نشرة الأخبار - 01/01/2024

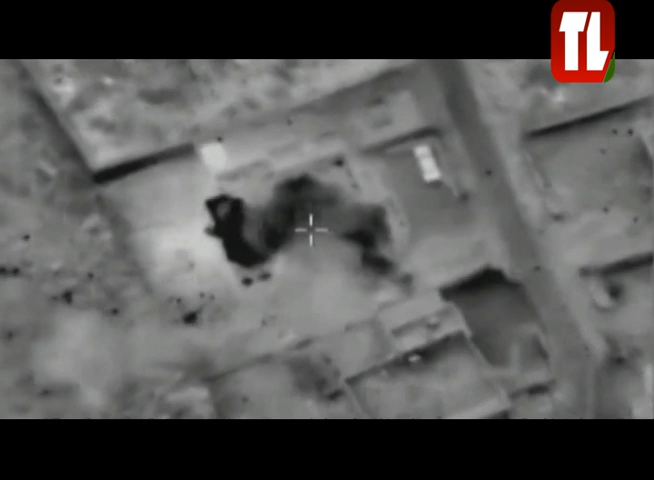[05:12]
العدو الإسرائيلي استهدف منزلا في مارون الراس من دون تسجيل إصابات بعدما تعرضت بلدة مارون
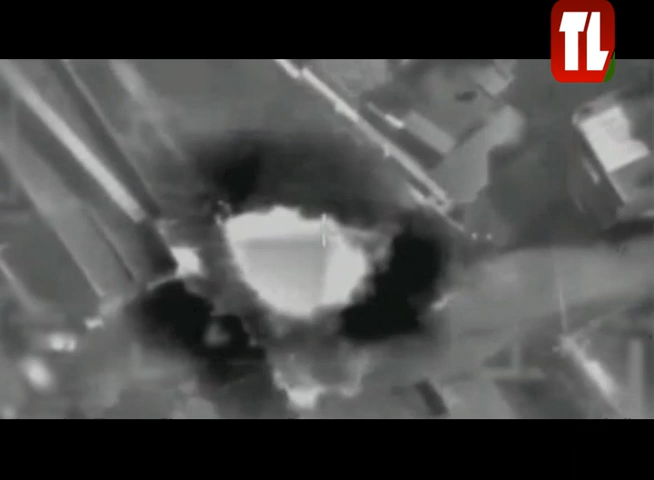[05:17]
الراس وأطراف بلدة طير حرفة لقصف مدفعي معاد، كما حلق